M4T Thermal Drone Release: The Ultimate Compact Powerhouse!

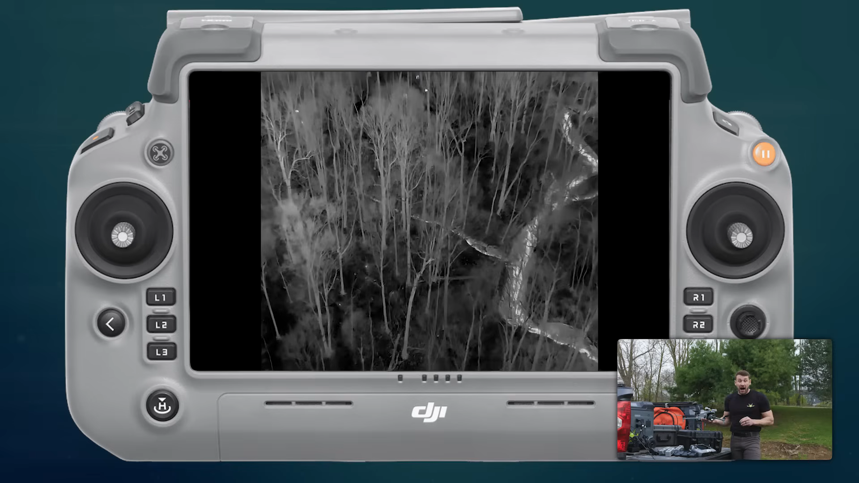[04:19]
When I first got my hands on it, I thought it was an actual HD thermal camera because it was that clear.
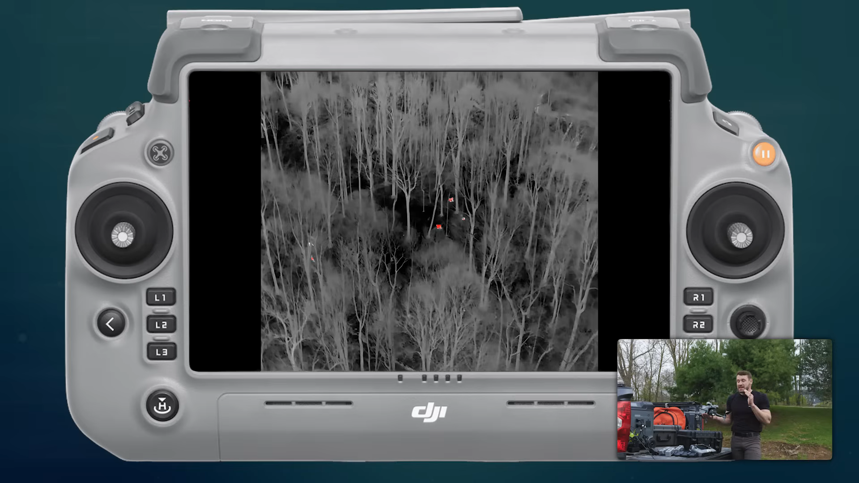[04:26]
It is nuts how clear that this image is coming off of this thermal.
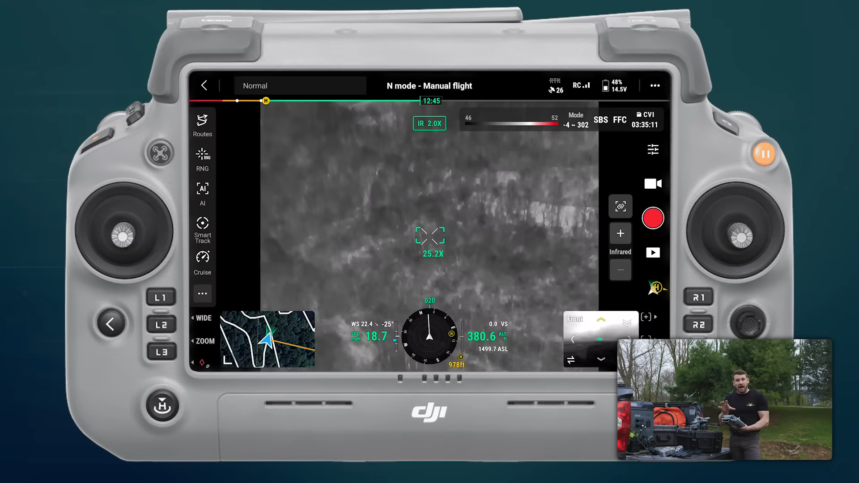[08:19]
I've noticed that the signal coming from the M4T to my controller is a lot more stable and it doesn't really get grainy.
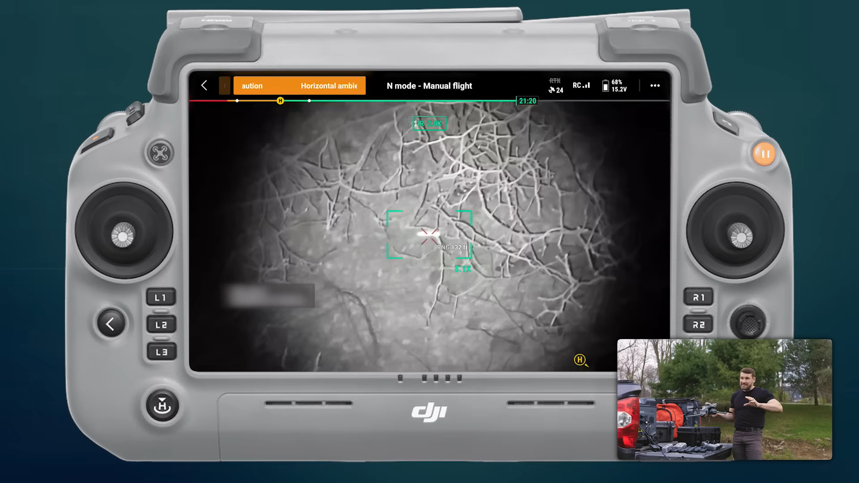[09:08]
I will say it's really not that usable unless you're really close to something.
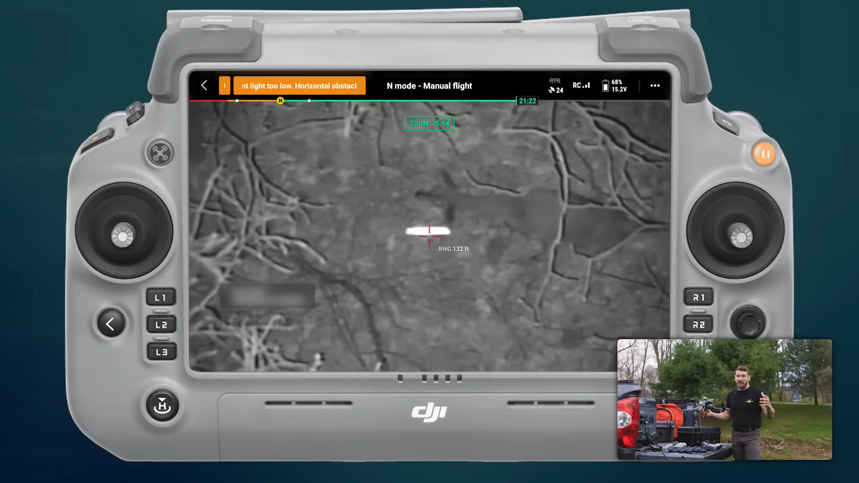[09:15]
Obviously I was able to do it, but you can't really see much at 200 feet with that IR light.